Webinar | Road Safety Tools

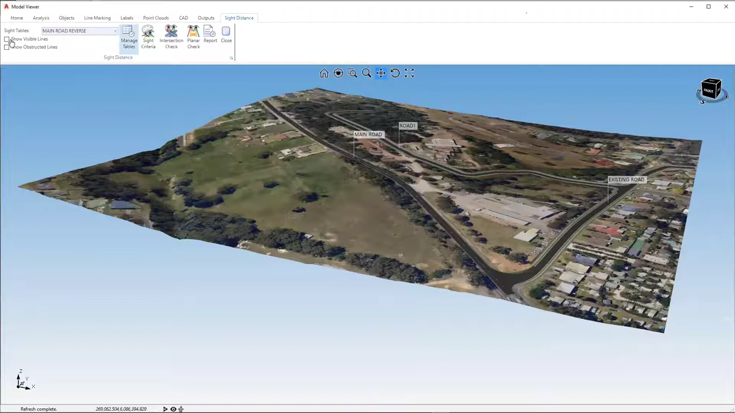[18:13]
Alright, so once we've made our speed check table, we can apply it to our line marking. So I've made our speed table here. I'll just show you what it looks like once you've made them. You choose the site table that you've made and you can show it in the model viewer.
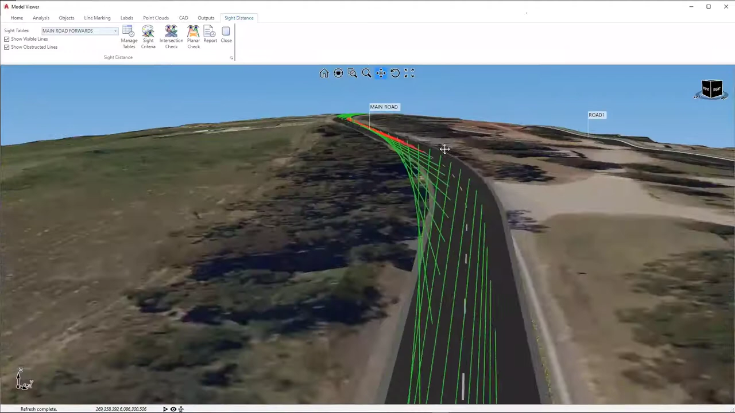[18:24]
So you can appreciate what's showing and what's not showing. You can see here the obstructed line here, these red lines that are obstructed.
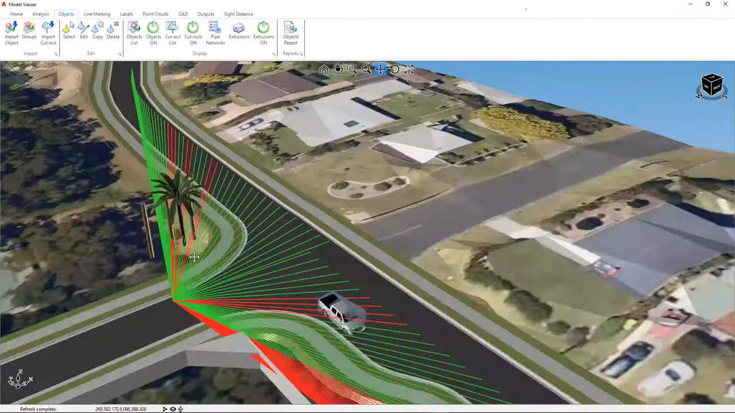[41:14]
Extrude that into your design, check the sight lines, and you can get an appreciation for the safety or danger of the situation based on that. Yeah, mate. Sorry.